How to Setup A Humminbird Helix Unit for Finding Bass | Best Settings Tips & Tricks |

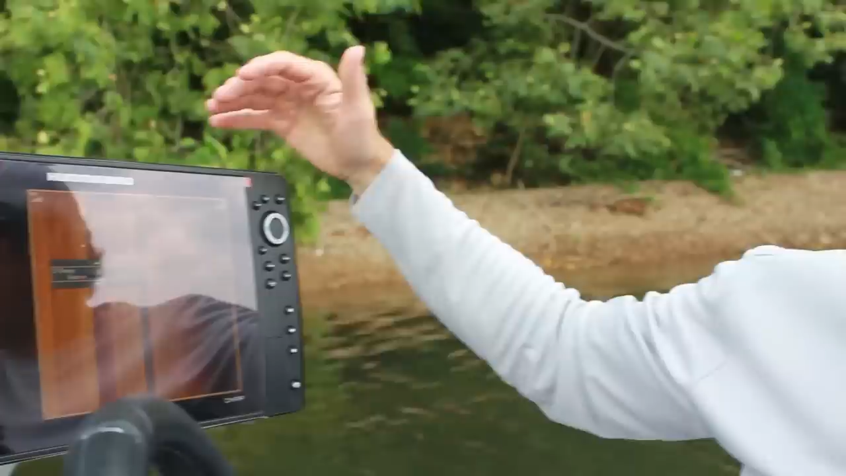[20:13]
I usually use from about 50 to 60 feet on my range. I just set it to 55. And that's really ideal.
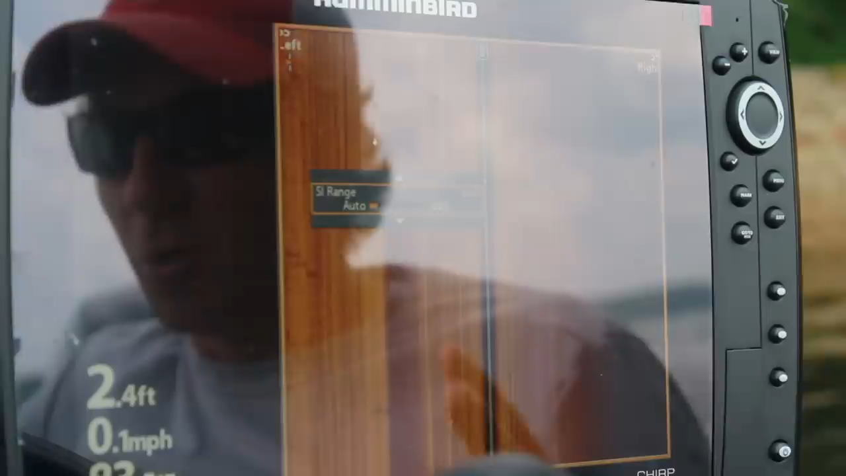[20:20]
On screen: depth 2.4 ft, speed 0.1 mph
I will go a little bit further out if I'm looking for a big piece of structure like
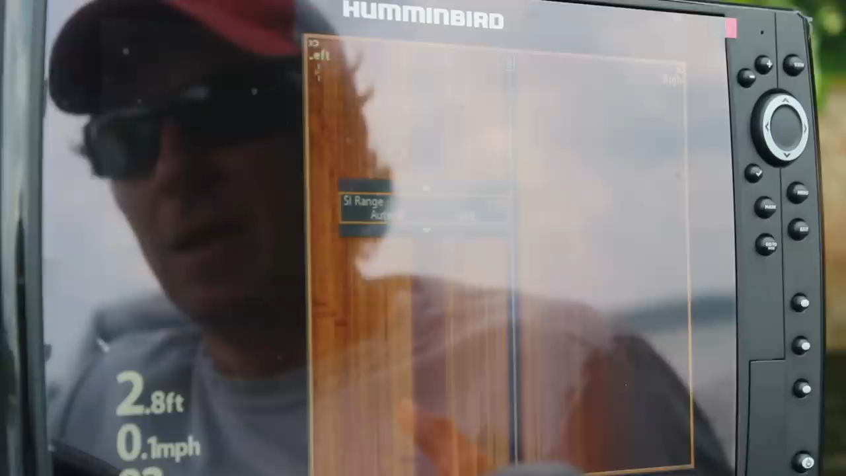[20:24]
On screen: depth 2.8 ft, speed 0.1 mph
a big grass bed or something sunken under the water because you can see something really big at a bigger distance.
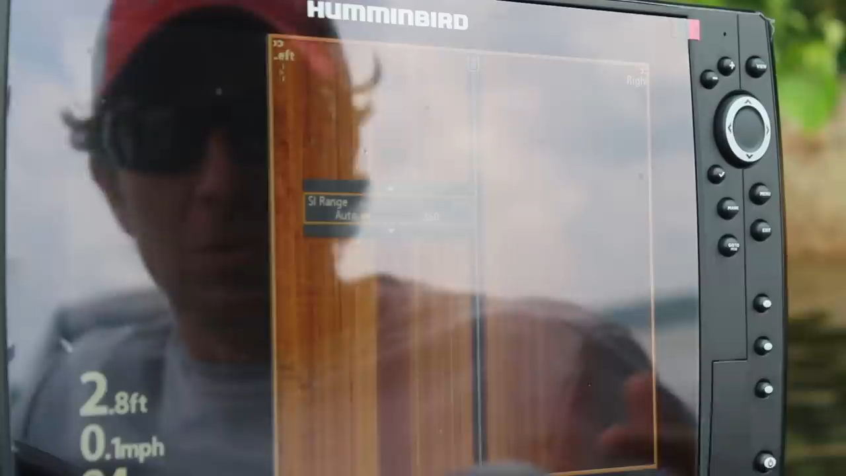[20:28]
On screen: speed 0.1 mph
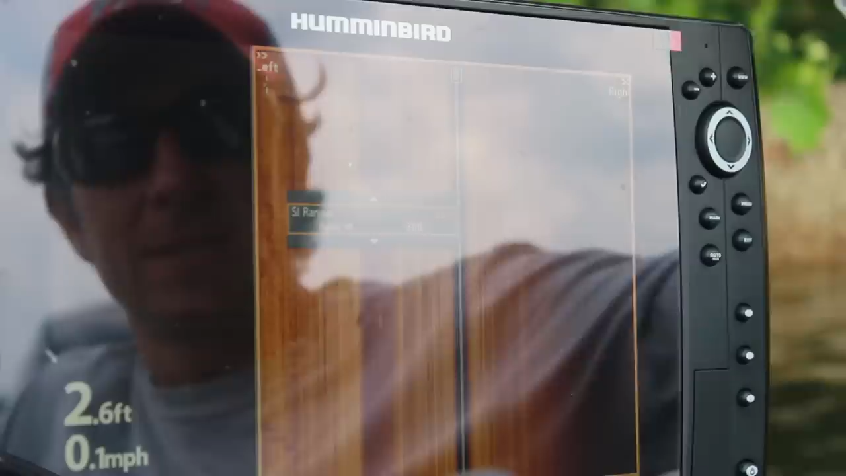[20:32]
On screen: depth 2.6 ft, speed 0.1 mph
But when you're looking for bass, 50, 55, 60, maybe 65, I would not go much further than that.
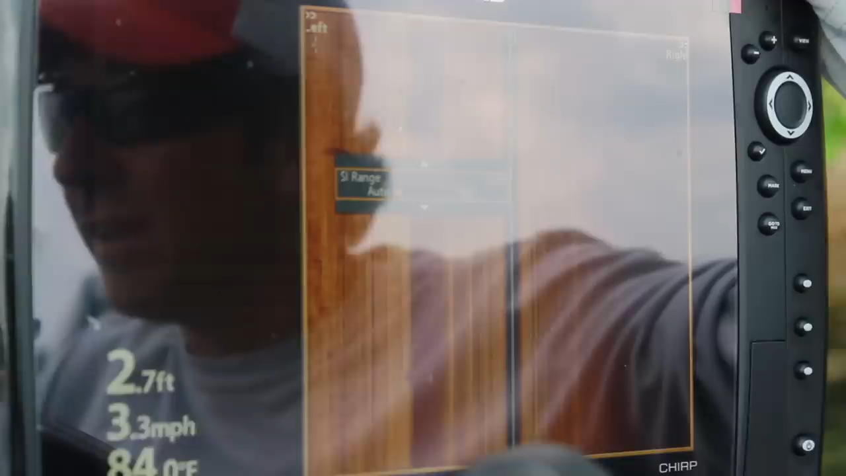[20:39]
On screen: depth 2.7 ft, speed 3.3 mph
If you have a smaller unit, you need to go even less because, again, your screen is smaller so the bass are going to show up smaller.
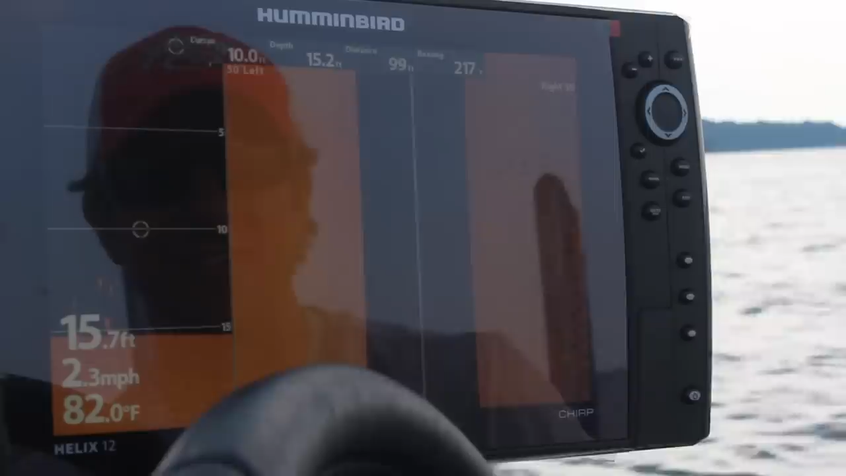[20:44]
On screen: water 82.0°F, speed 2.3 mph
So 50 to 60 is really ideal. Alright, so anytime you're on the Tennessee River,
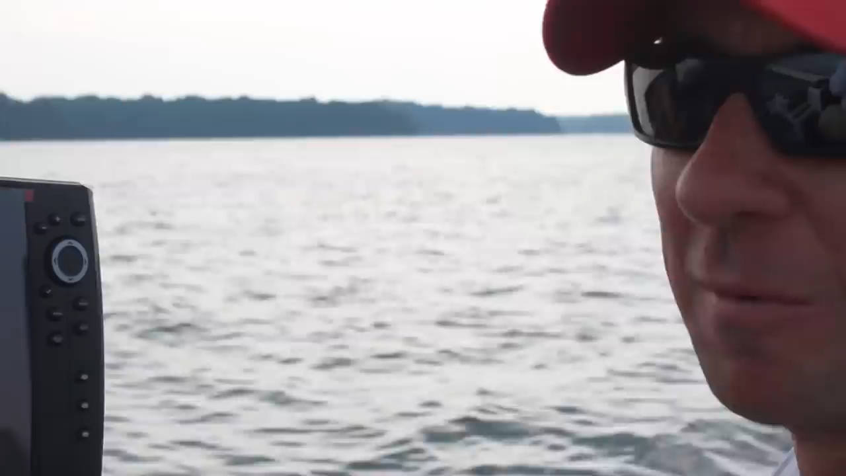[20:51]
Cumberland River, a lot of people are seeing Asian carp. There's a lot of Asian carp in these lakes.
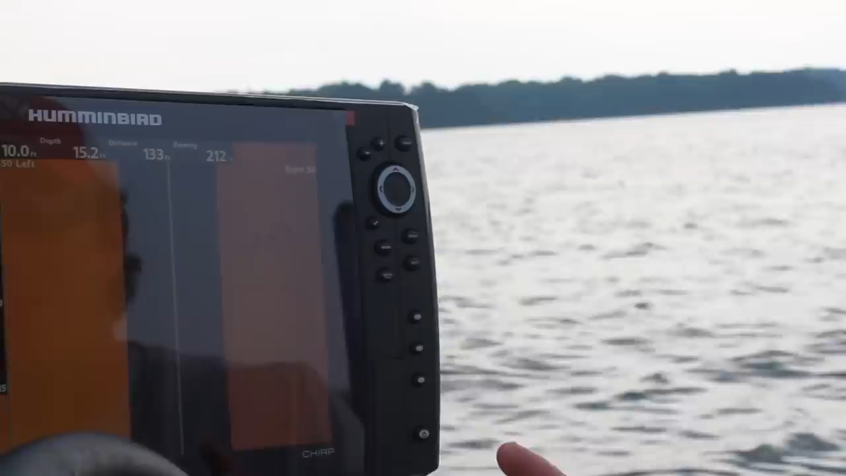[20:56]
And Asian carp will sit on the same kind of places as bass.
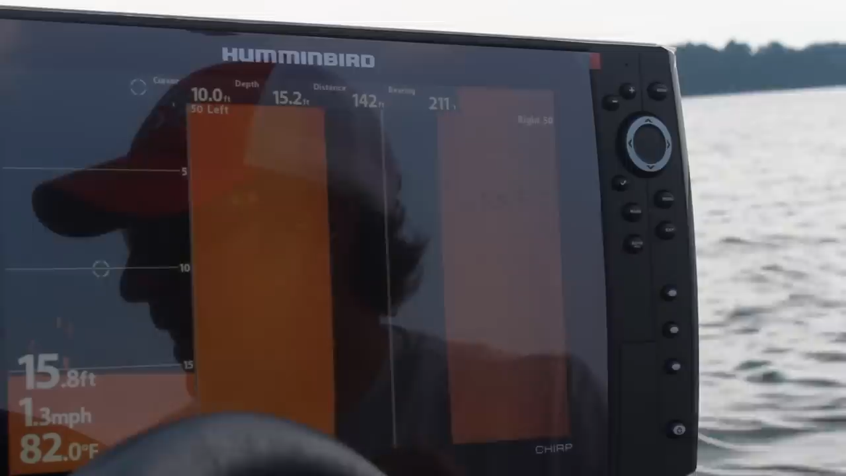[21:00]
On screen: water 82.0°F, speed 1.3 mph
And basically what they look like is they look like bass only a lot bigger.
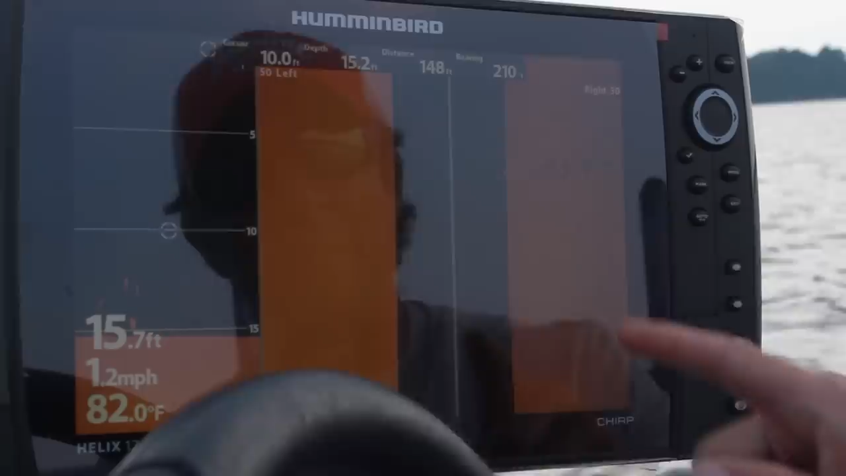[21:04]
On screen: depth 15.7 ft, water 82.0°F, speed 1.2 mph
And we're looking out to the right side of the boat here, so off into the deeper water. It's shallower on the left, deeper on the right.
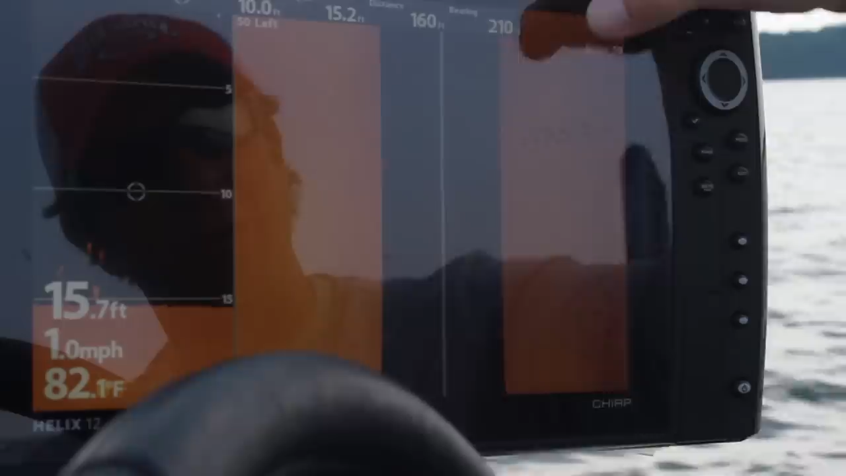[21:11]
On screen: depth 15.7 ft, water 82.1°F, speed 1.0 mph
These are Asian carp right here. And you see the big, big shadows that you're seeing.
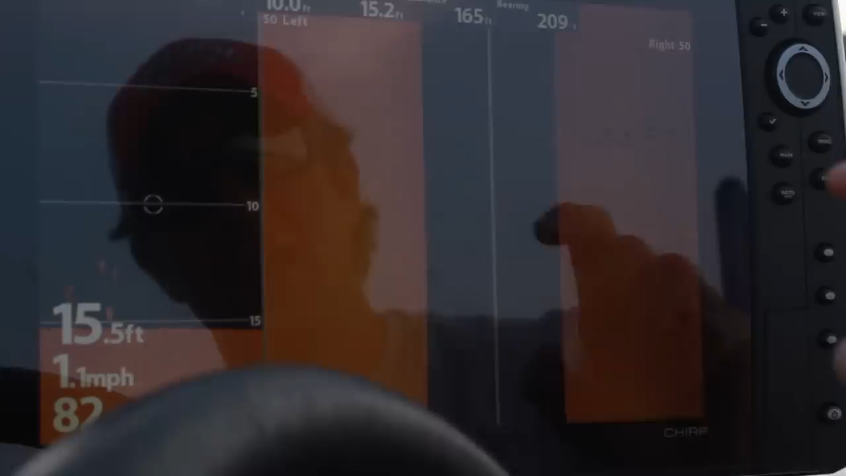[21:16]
On screen: depth 15.5 ft, speed 1.1 mph
Bass are not going to cast a shadow that big. Bass is a lot smaller of a shadow.
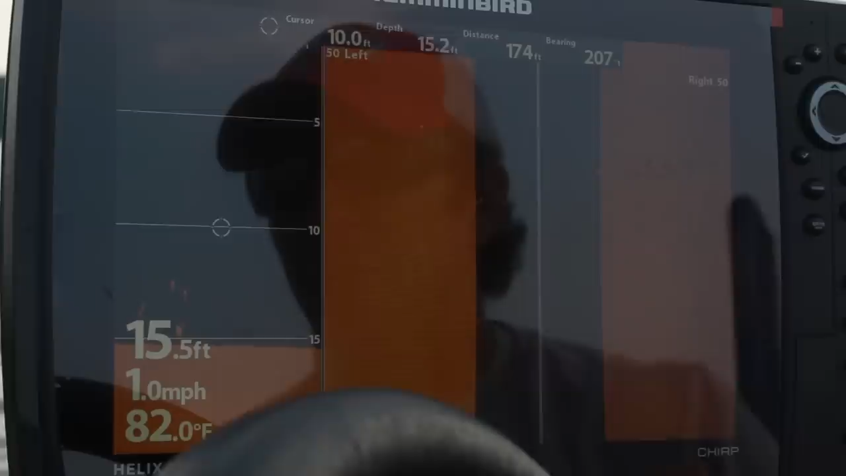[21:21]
On screen: depth 15.5 ft, water 82.0°F, speed 1.0 mph
So basically my rule of thumb is if they look too big to be bass, they're usually Asian carp.
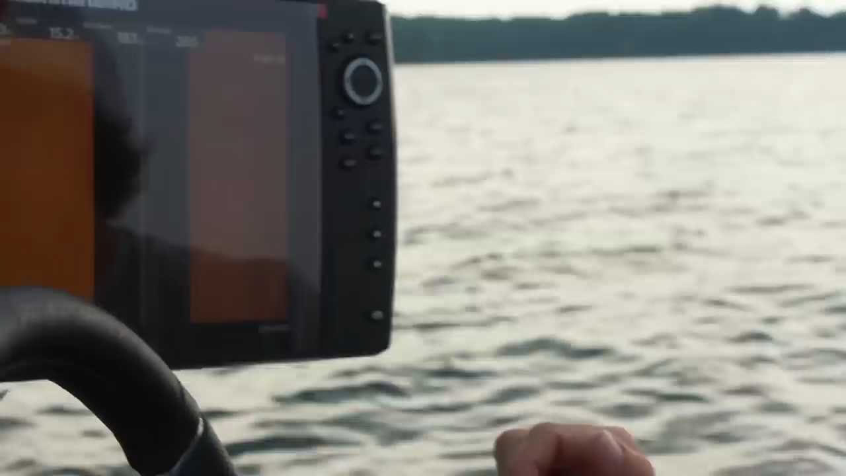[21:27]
Although I have to admit I've thrown on them a time or two just thinking it might be the mother's love. You'll see that a lot on the Tennessee River. Okay, so let's talk about our parameters for down imaging. Again, I've already set my shortcut key to one of my favorite screens which has my side imaging and my down imaging.
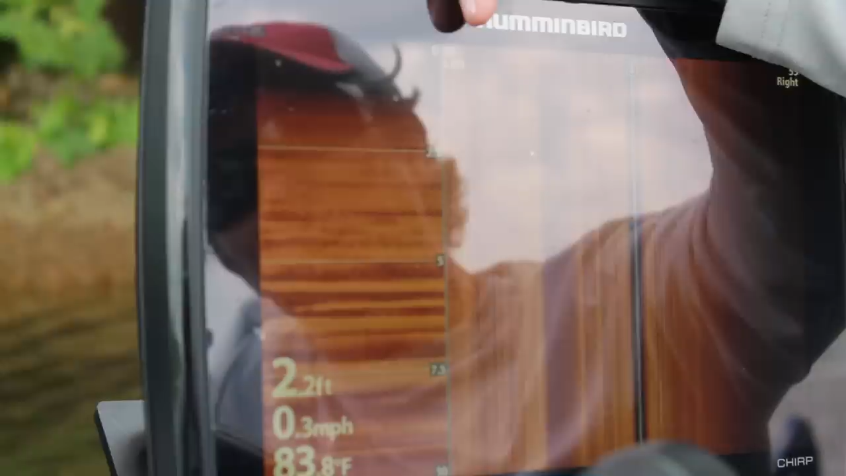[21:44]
On screen: depth 2.2 ft, water 83.8°F, speed 0.3 mph
I'm going to take my little arrow over to this window so that we can work on our parameters for down imaging. So if I hit the menu key, it's telling me which side is active.
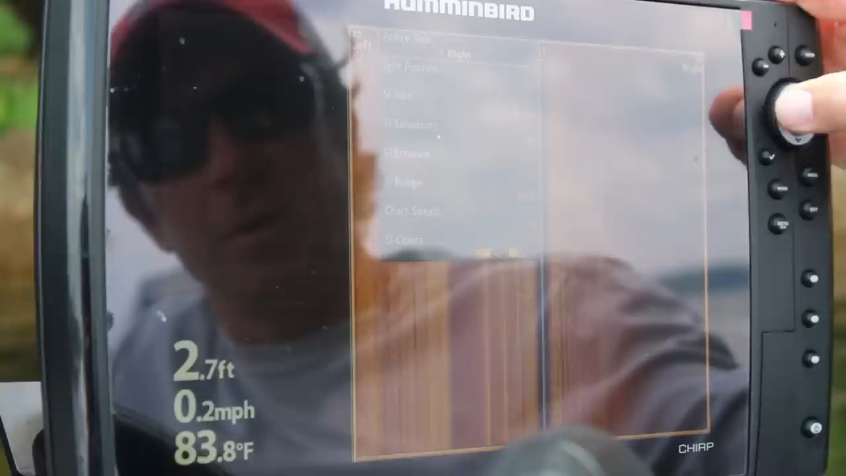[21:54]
On screen: depth 2.7 ft, water 83.8°F, speed 0.2 mph
I'm going to change that to the left which highlights my down imaging.
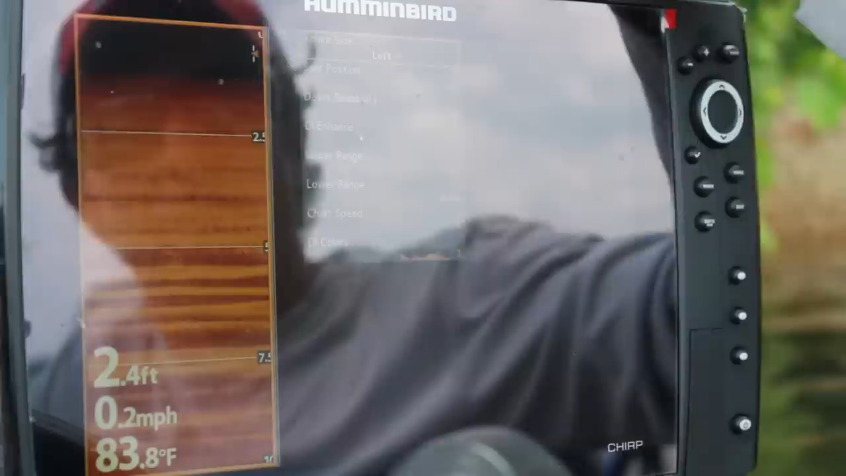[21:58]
On screen: depth 2.4 ft, water 83.8°F, speed 0.2 mph
Okay, now most of this we've already set up and I'm really not going to change things from what we did on our side imaging.